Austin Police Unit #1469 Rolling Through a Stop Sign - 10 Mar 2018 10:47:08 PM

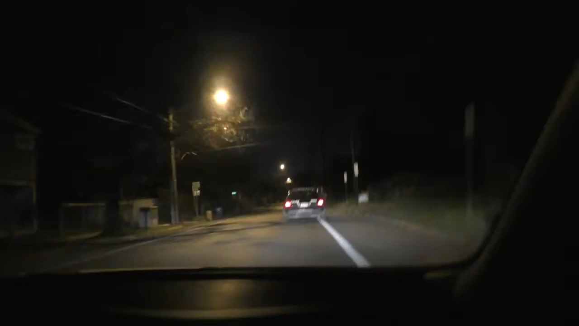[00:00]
He was looking at 3 and 10 legs to the left there.
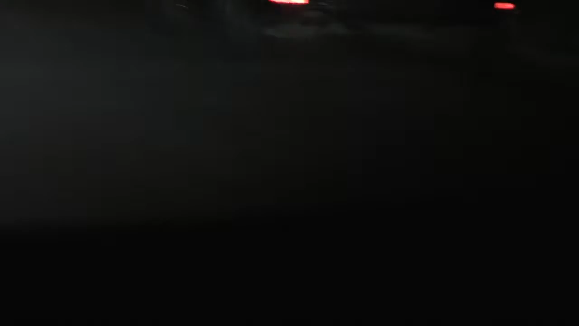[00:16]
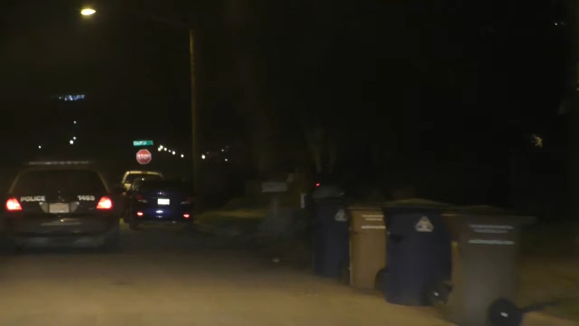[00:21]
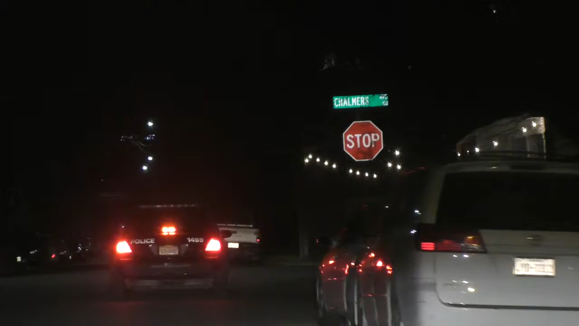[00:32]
I think that's the reason why he's going to circle back around to that car that was on there. There's a rolling stop, Mr. Officer.